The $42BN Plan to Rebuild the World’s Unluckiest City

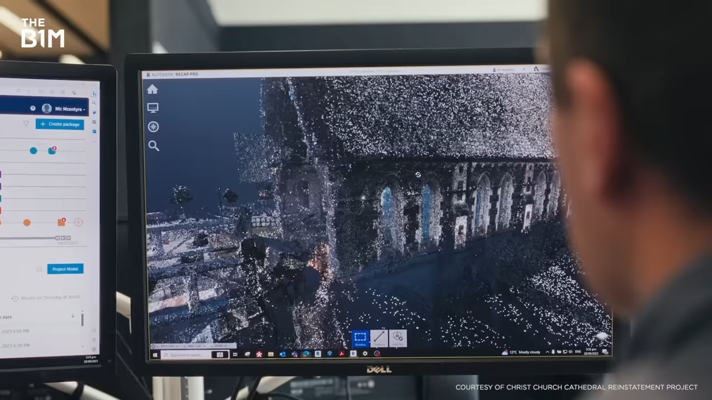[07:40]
The team also produced a three-dimensional model of the building using drones.
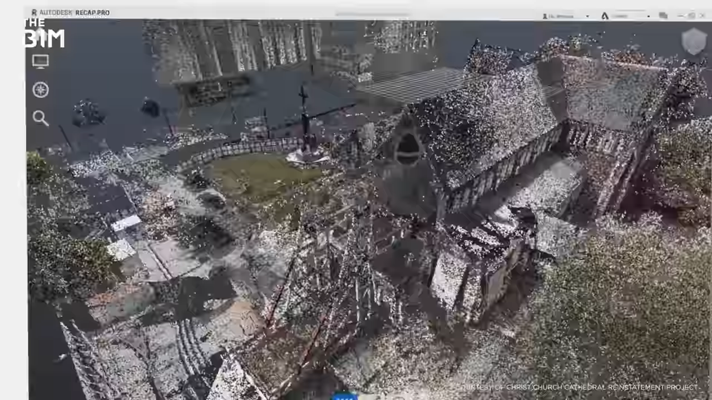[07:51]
We flew drones in and took a lot of high-resolution photographs and videos and scans of the interiors where we couldn't get in when it was damaged and dangerous.